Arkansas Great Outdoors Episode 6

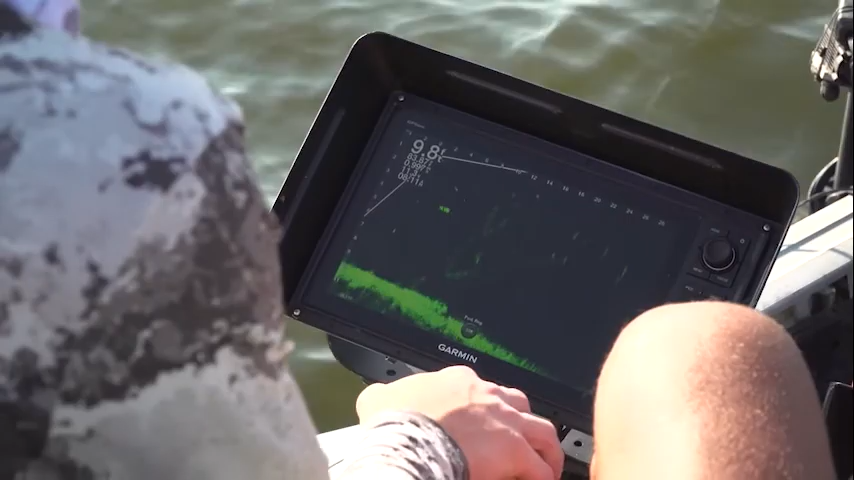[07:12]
than traditional casting or the 8-rod spider rig of old.
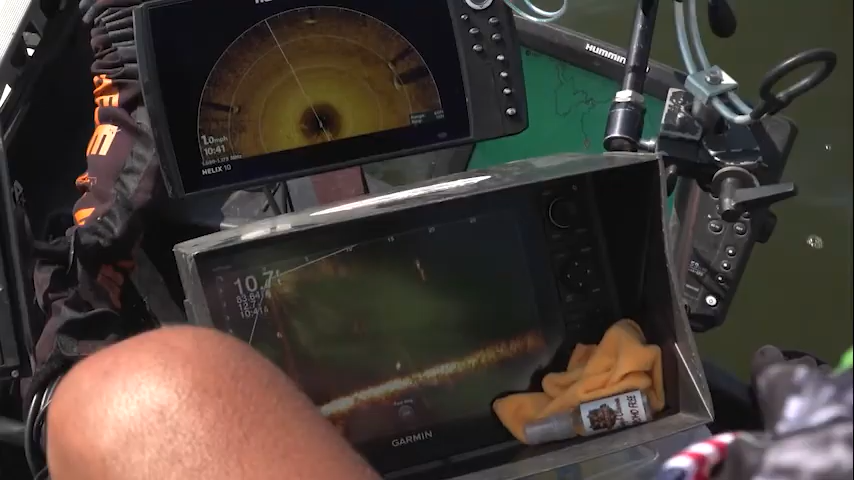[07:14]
Fish is sitting right by this little stump right here. Here's his bait. So what we're gonna do, we gotta get over. That's the fish we're after. And he's 12 foot away. 14 foot away, actually. So what I'm gonna do, you stay on my arrow, okay, Clark?
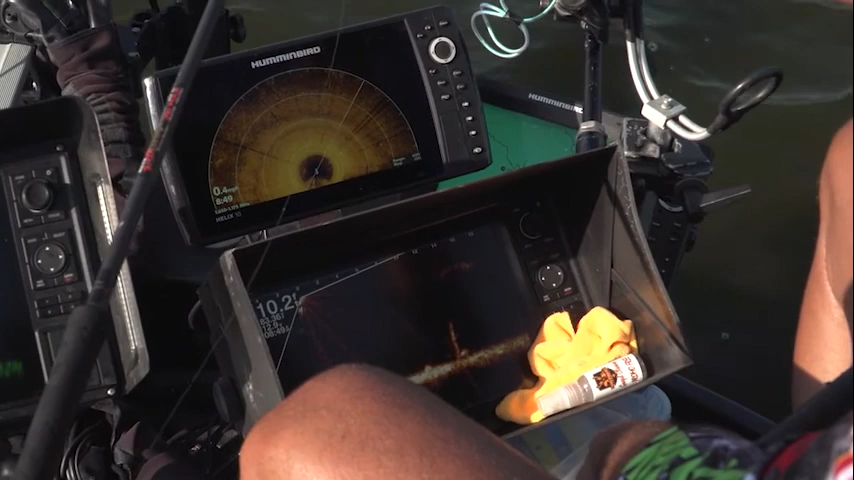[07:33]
Work on my arrow and forget your machine, okay? Watch my arrow and my machine if you can, and I'll kind of tell you, here's your bait. I'm gonna come straight up. All right, hold it above his head. What I want you to do is hold it above his head and let it down slow, and now let the minnow fall. Now hold it real steady, real steady. You're close, getting ready. Watch, up higher, jerk. You got it. Oh, awesome.
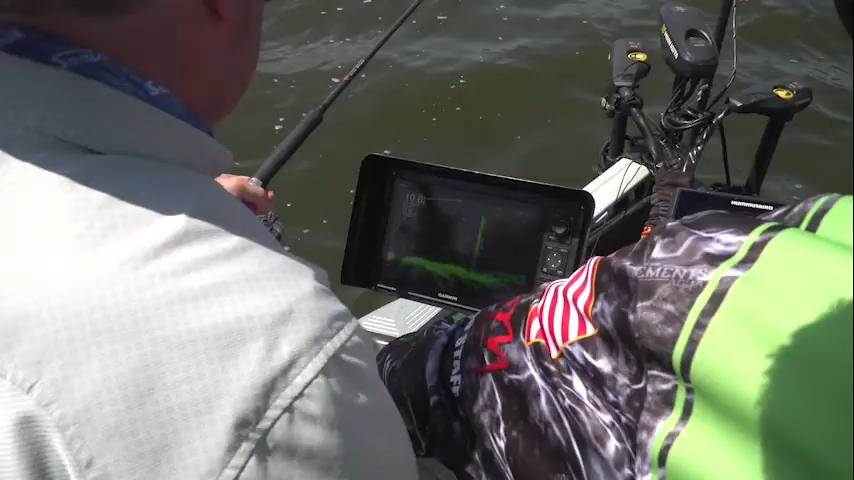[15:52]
See that stump? Yeah. Yeah. All right. Okay. Here's so that's about 15. Right there. No, it'd be that way. Okay. Oh, okay. Follow your arrow. There's the stump. Oh, I got you. Okay. You got you. Yeah. So you see your hook yet? I don't see it. See. It's actually almost behind us. It's much easier to direct things in front. So put your hook on that arrow. See if you see your sinker. Okay. That's where we're going to start, okay? Now find your sinker on the screen. There we go. All right.
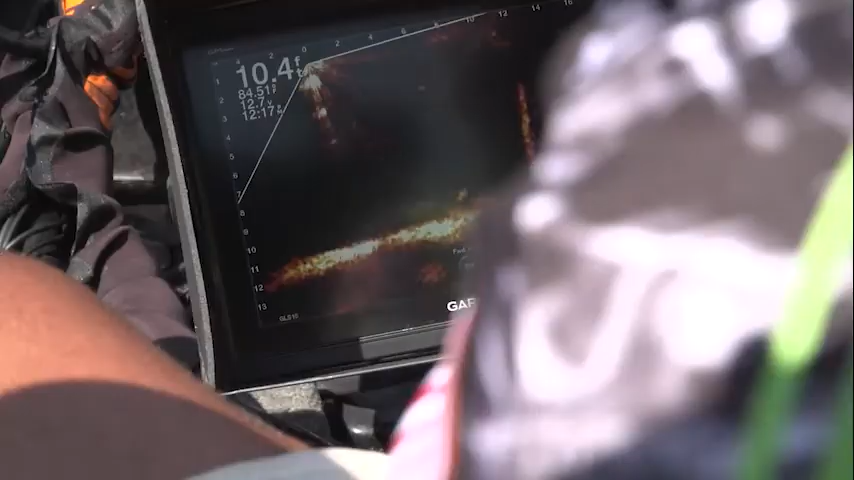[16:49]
A little bit. Okay. Down and straight away. Okay. Come on down right there.
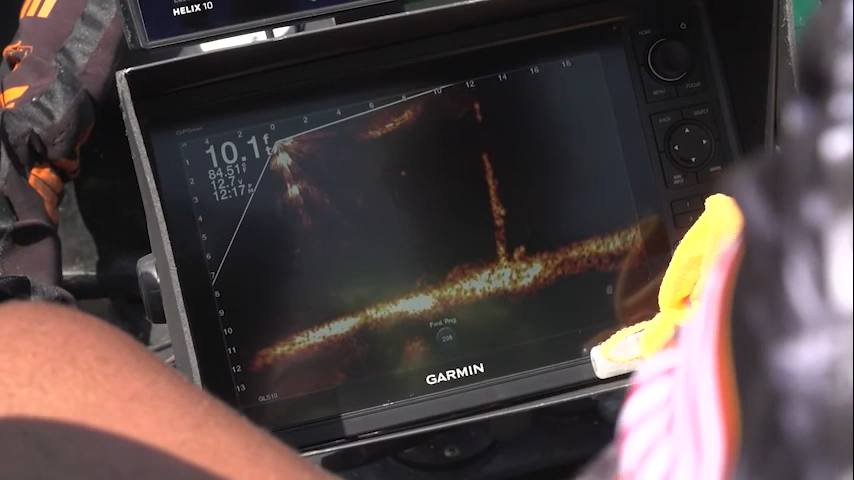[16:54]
You got it. Come on down. A little bit more down. Down a little bit. Okay, hold it steady here. Hold, pick it up just a little bit.
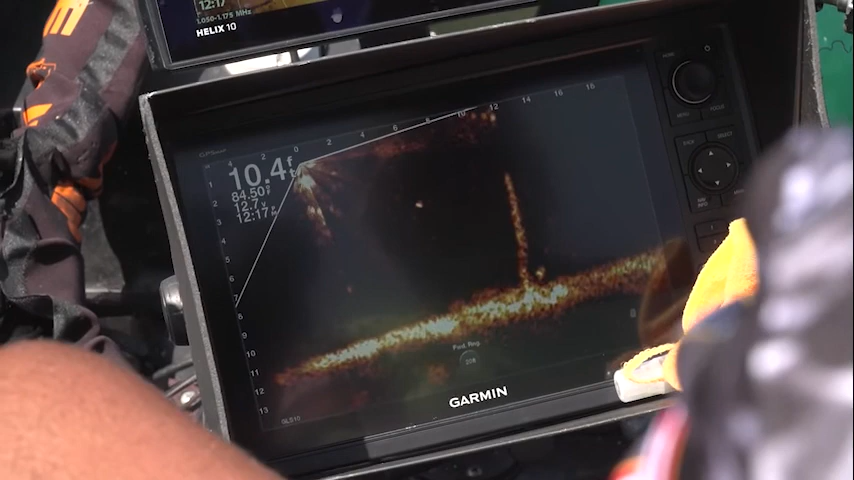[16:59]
Pick it up. Okay, down. Down, a little bit more down.
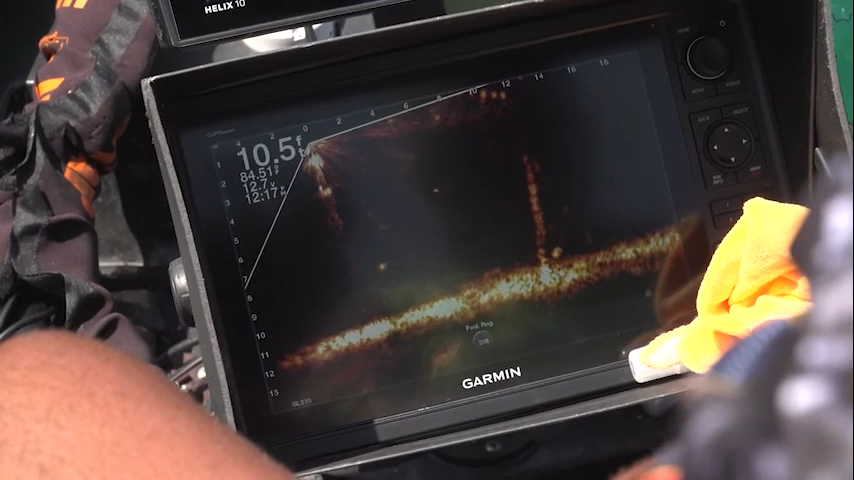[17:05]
On screen: depth 10.5 ft
Down, okay, hold right there.
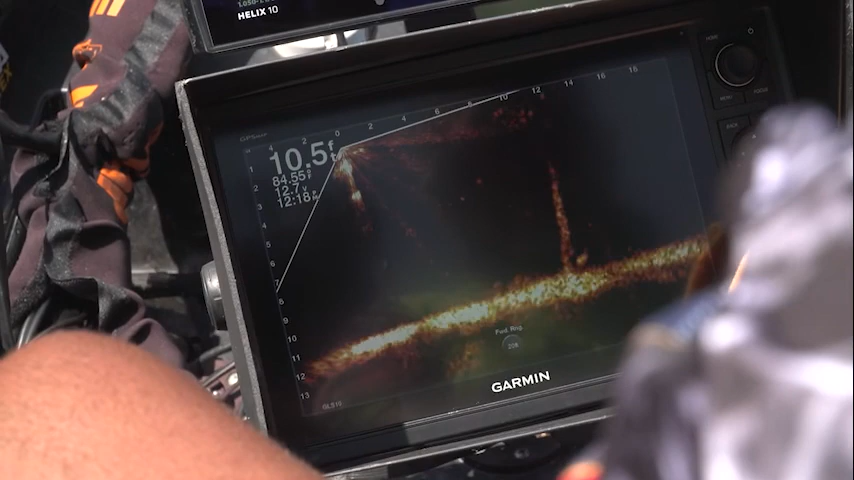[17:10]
On screen: depth 10.5 ft
I can't. Pick it, jerk it. There you go.